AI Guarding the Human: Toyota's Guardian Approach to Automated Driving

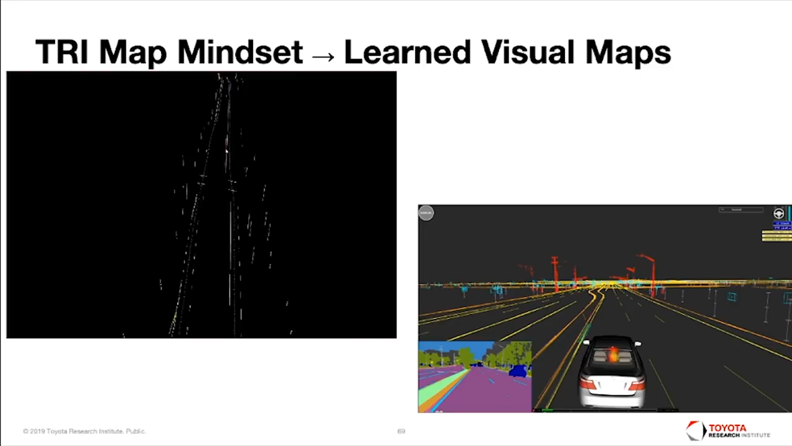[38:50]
So just a car driving through the environment with basically ABS wheel encoder level of information on odometry, right. And we can accumulate that and build up an act, just as accurate as we can with a high-density 3D LiDAR-like system. Moreover, then, we can use that map to localize. So the video on the right is now showing, again, just a monocular camera, ABS kind of wheel encoder level of information, localizing into the system. It's flickering because it's just showing you basically some of the different, so you can more easily see some of the different features that it's tracking. So there's like poles, there's curbs, there's lane lines. All these different things are being sensed and picked up. And again, here's the semantics, right. Again, if you were to go back to like DARPA Urban Challenge and show me that, I would have said, that's fake.
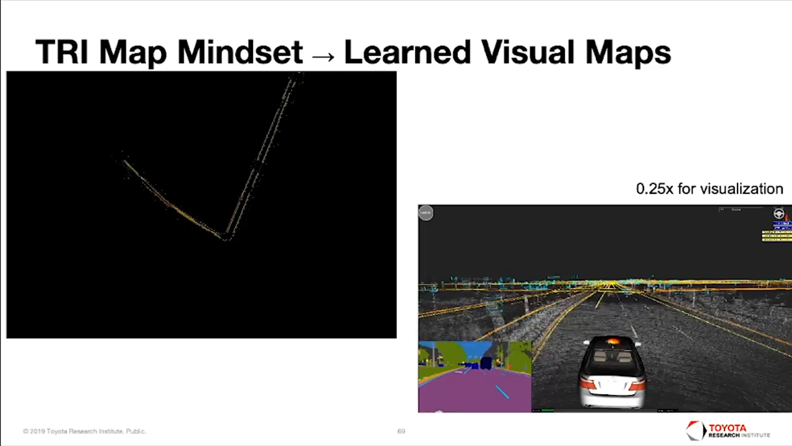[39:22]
There's no way you're getting that from computer vision. But the world's changed. Here's our perception stack.
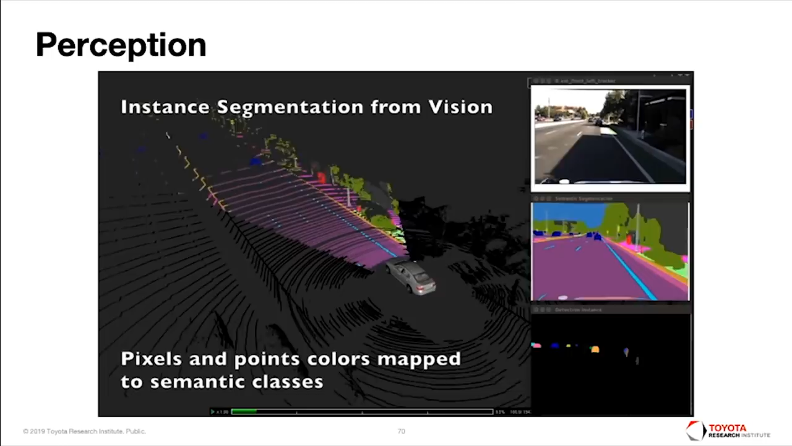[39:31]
So now again, kind of, we have a 360 camera, 360 LiDAR, 360 radar.
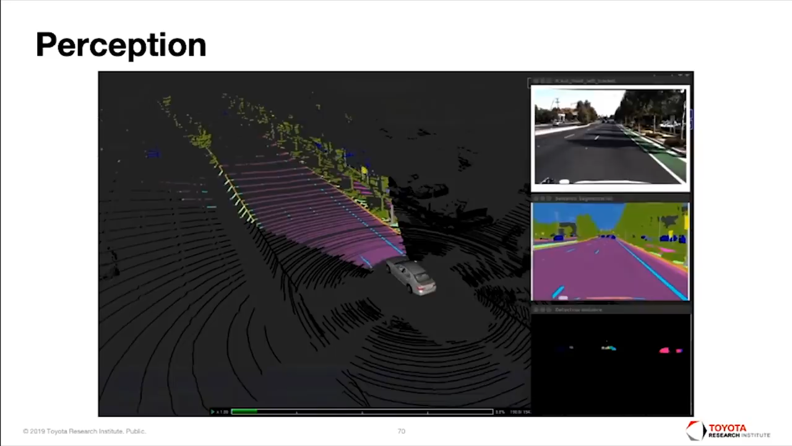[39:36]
So what you see is here, again, the semantics being overlaid, fused with the LiDAR. This case, this is actually kind of cool. This is actually training.
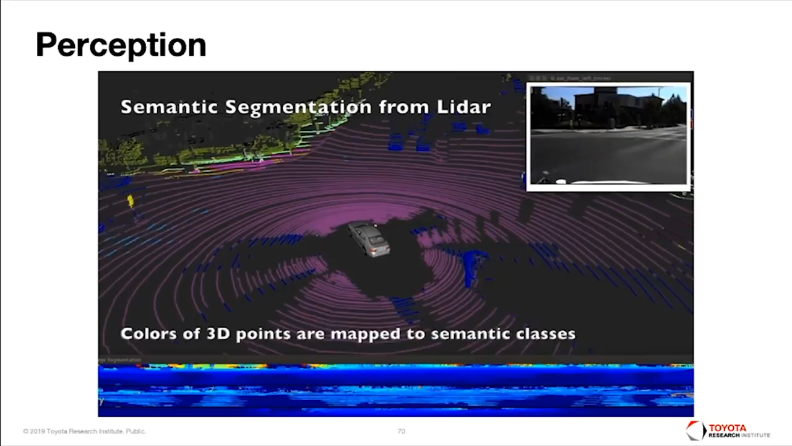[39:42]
So we have semantics extracted from the LiDAR itself.
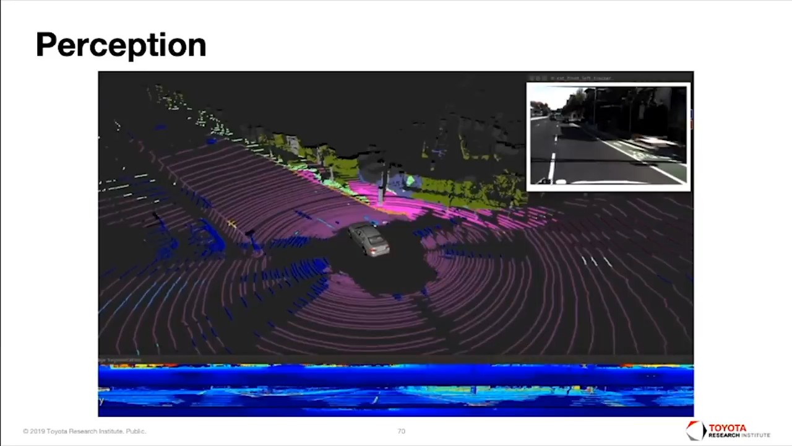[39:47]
So in this case, we're looking at range, depth maps, and tension, intensity, depth maps, and training neural networks to allow us to actually understand semantics, where we can train it using some of the semantics that we learned first from vision.
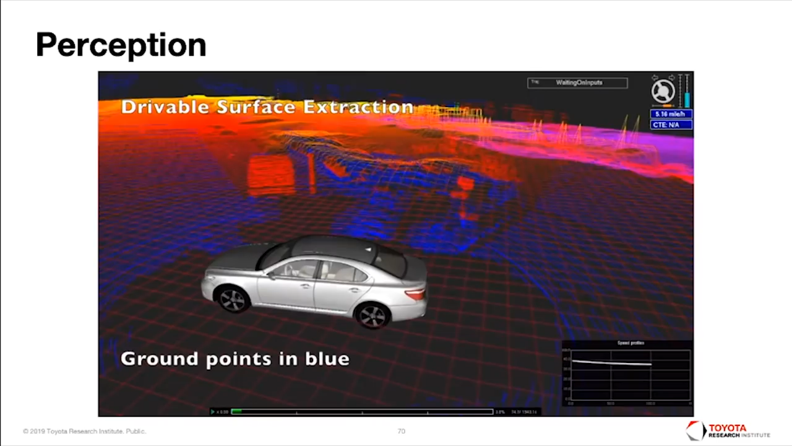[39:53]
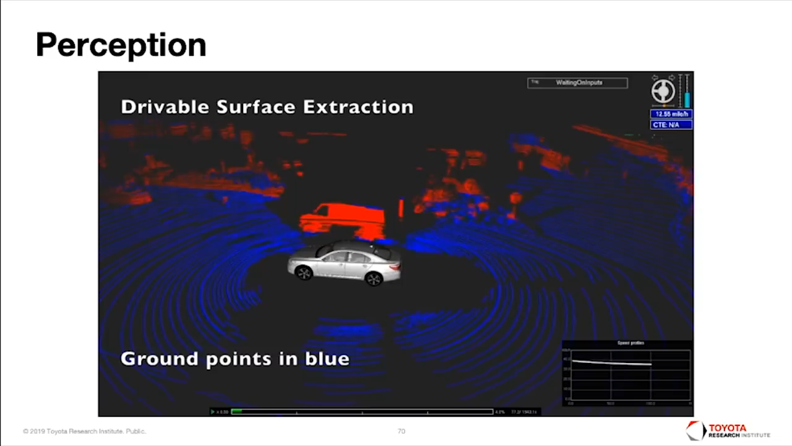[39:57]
Drivable surface extraction, so kind of understanding. So in this case, everything that's read is, you know, above the kind of drivable surface.
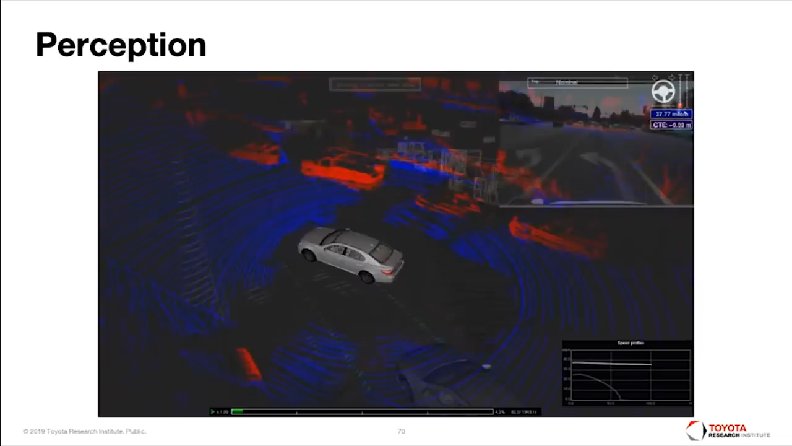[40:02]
We then use this to segment. So we get to our object clustering. So now we're beginning to group and kind of track objects in the environment.
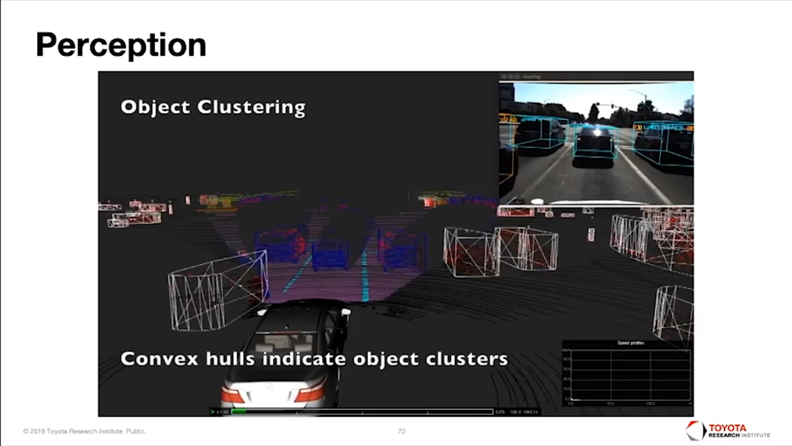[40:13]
And this is our tracking, right?
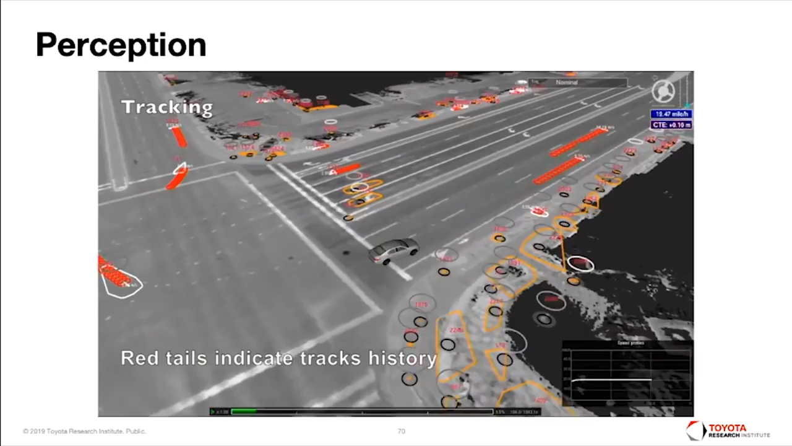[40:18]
So now accumulating those objects through time allows us to make trajectories for these things.
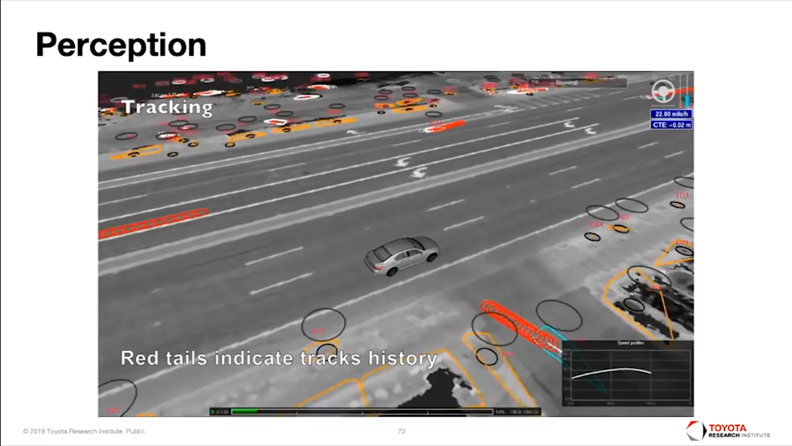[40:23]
And then also on the prediction side, right, we want to have some predictive capability of understanding what we think they're going to do.
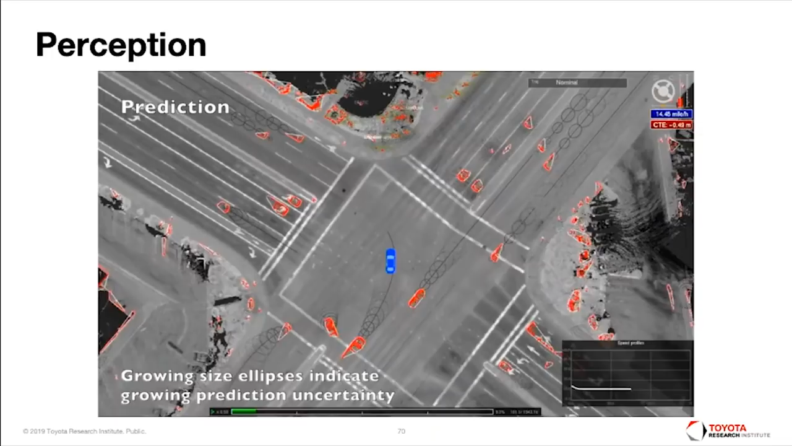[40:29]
So in this case, now, in this case, you can see that the libsides are getting more uncertain, right, as you predict into the horizon.